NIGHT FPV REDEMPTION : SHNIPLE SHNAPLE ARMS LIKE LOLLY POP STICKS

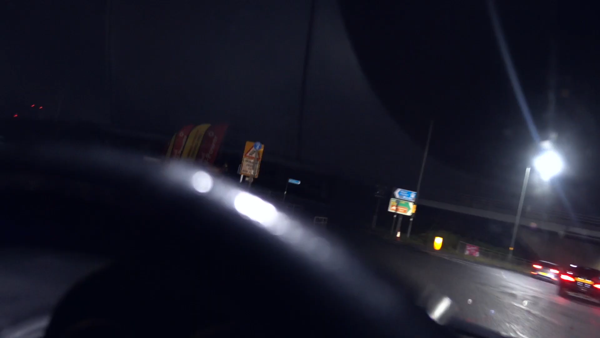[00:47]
Cruising this way into the darkness!
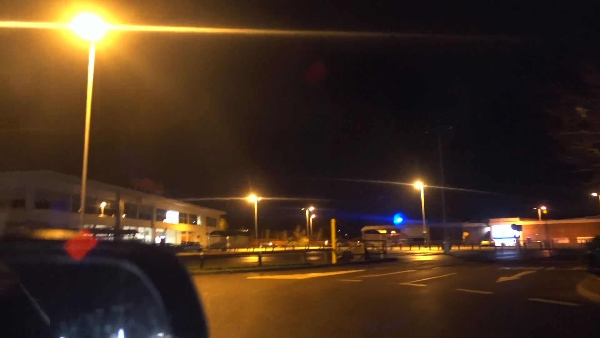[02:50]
This has the potential for a spot, but it's not very well lit.